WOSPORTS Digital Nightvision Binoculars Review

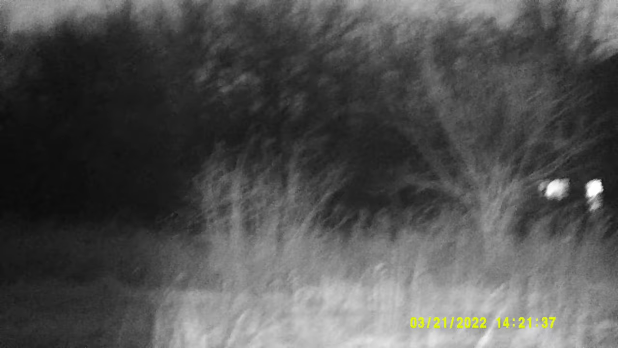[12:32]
i can just look out there not disturb anything that might be out there not give away my position to
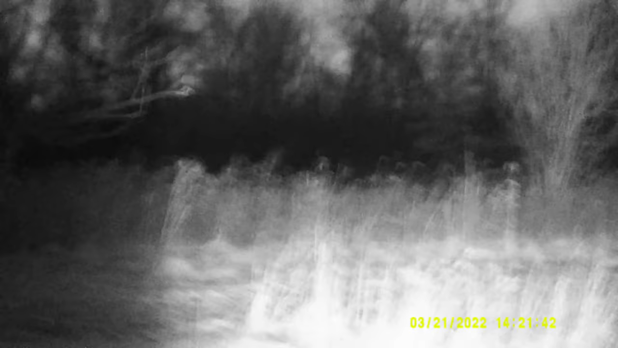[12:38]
people or animals or startle them or make them kind of scurry down and hide in the leaves or anything like
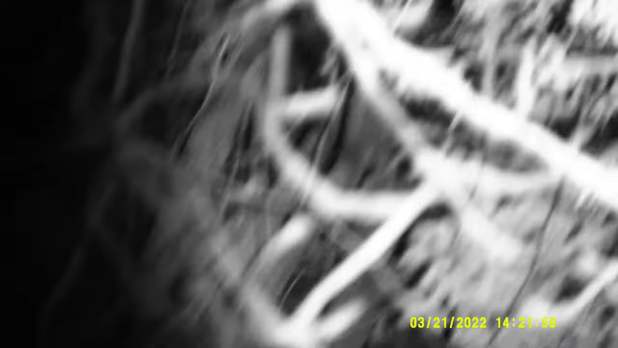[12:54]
really honest you know see if something's crawling down the tree towards you or stalking
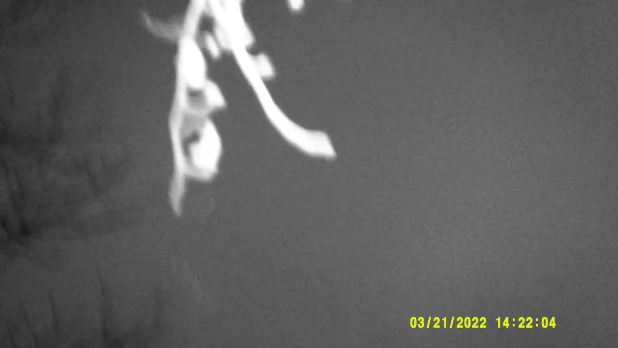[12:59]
you from the brush or something like that so i really like that so you can obviously see the things up
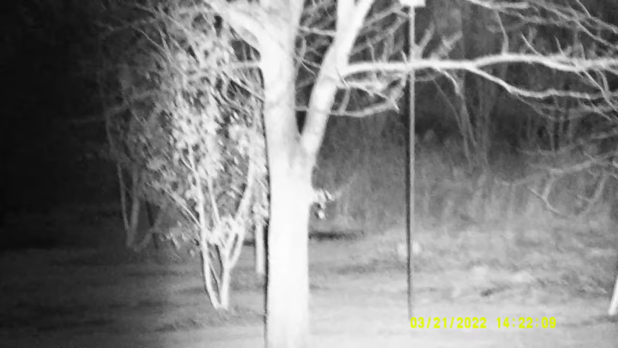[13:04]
close the trees here but and also pretty far away which i really really like now the
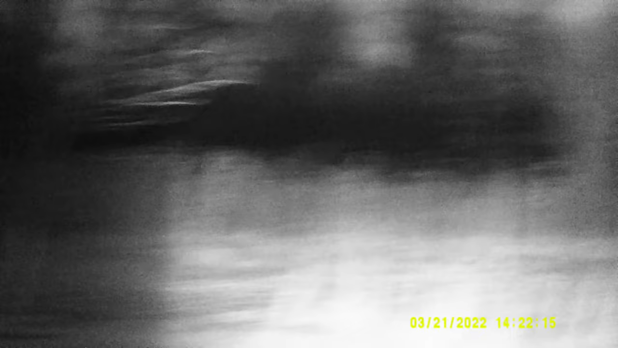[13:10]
thing i want to show you here is kind of what this does in an urban environment when we have a little bit of
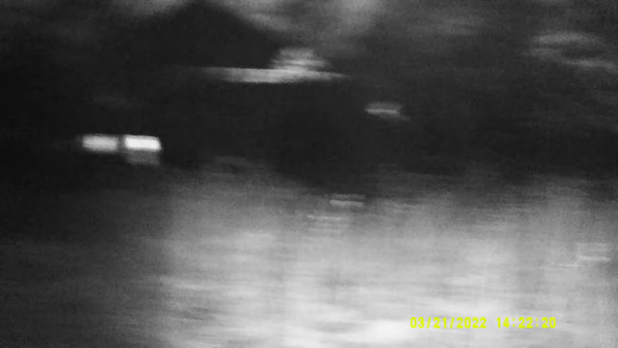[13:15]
light from the houses so let's take a look at that all right so back out to the front here and i want to look down the row of houses here now this house here looks like it has just a bunch of security spotlights or something like that but i will tell you what these are they are christmas lights they are those little tiny leds
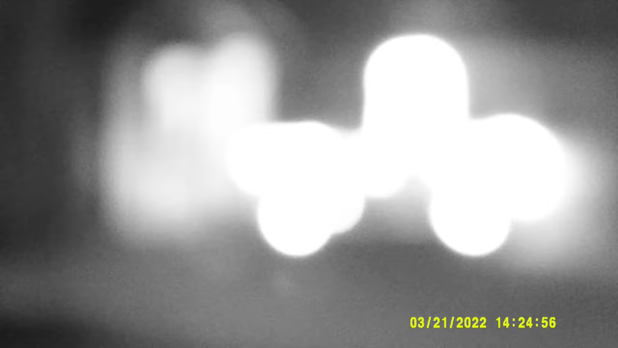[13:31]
that are up in the house up on the deck and what they look like here are brilliant
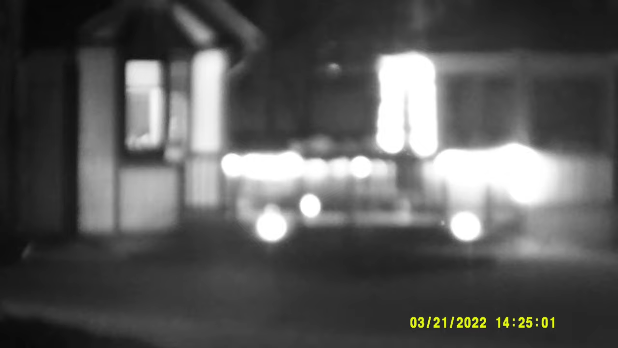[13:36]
spotlights it almost looks like it's an outdoor patio for a restaurant it is all lit up but if you were
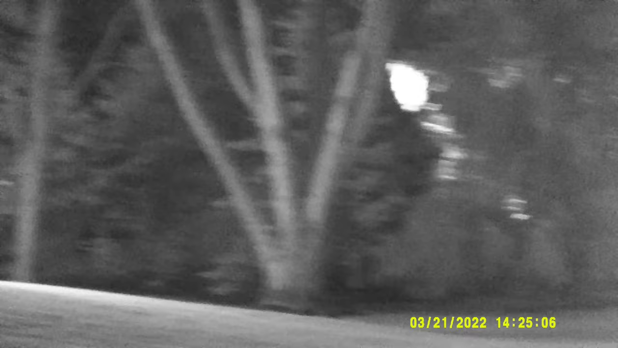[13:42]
to just look at this at the naked eye all you would see are little tiny kind of dim lights that's how much illumination it is doing and you can see here you know it's true night vision it is illuminating everything in the yard which otherwise looks pitch black in fact you can see to the next house beyond the trees the light peeking out from there you can see the swing set two houses down and that
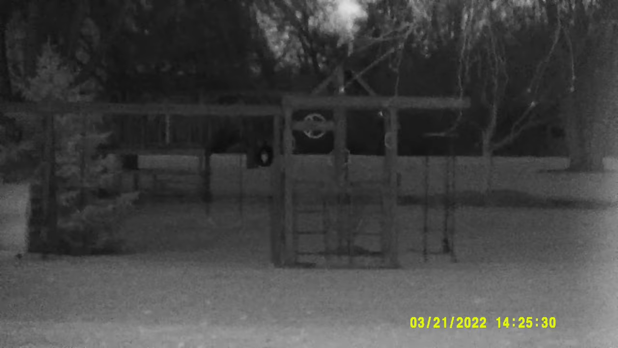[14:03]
is really dark i mean i can't see that with the naked eye and in fact if i try to zoom in on that or focus the infrared light on it you know it kind of brings it into uh even more detail here so i can actually really see it very clearly now if i were a little better on the focus ring you know you could probably see it in even more detail but what i love about this is that's pretty far away like two homes away at least
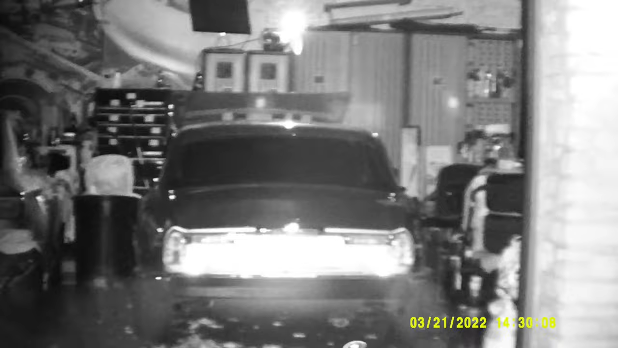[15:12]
might be a couple of small little lights here maybe um a little bit of reflection off
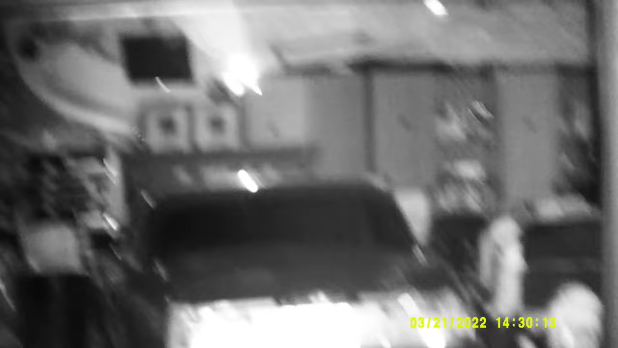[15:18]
of that bug light that i have in the garage but otherwise it is totally dark and this
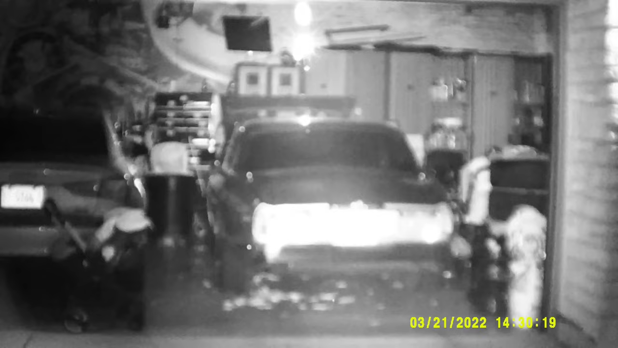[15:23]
is amazing because what's happening is here is the infrared illuminator is not only going in there but shining like a flashlight so i can actually do a security scan make sure i don't have animals or someone in there or something falling or
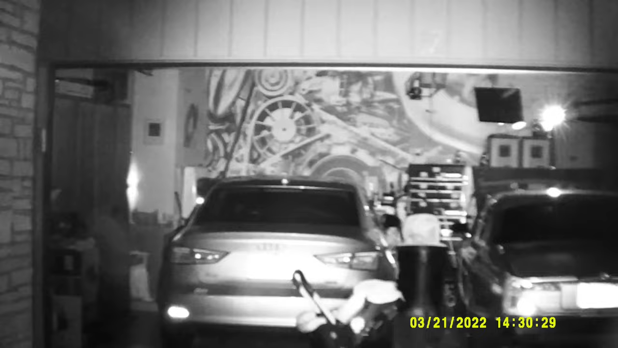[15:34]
whatever it might be but you can see actually off the license plates and off the bright work of the cars it's actually really reflecting back that's how bright it is but it's working like a really great security piece here too all right so i want to give you my final thoughts i've been using these a while during the day at night